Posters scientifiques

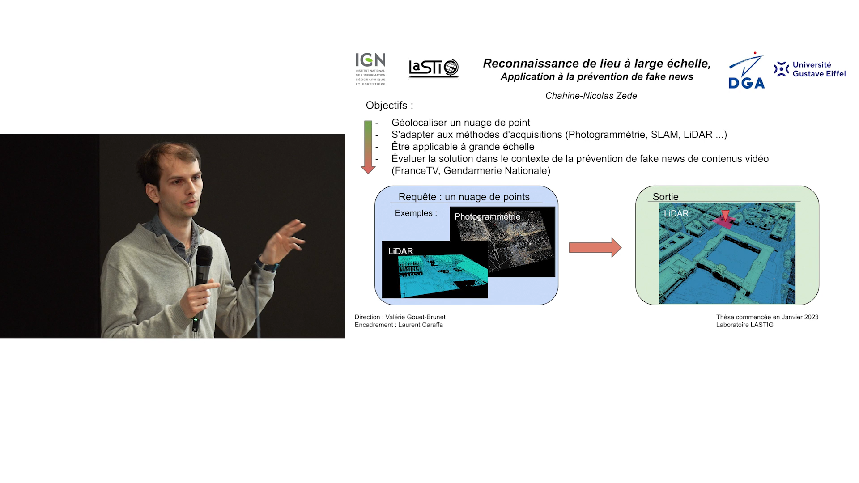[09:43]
Mes objectifs sont de réussir à géolocaliser un nuage de points d'une scène qui peut être obtenu de différentes manières, donc l'IDAR, photogrammétrie, et de réussir à le retrouver dans une référence beaucoup plus vaste, donc un jumeau numérique,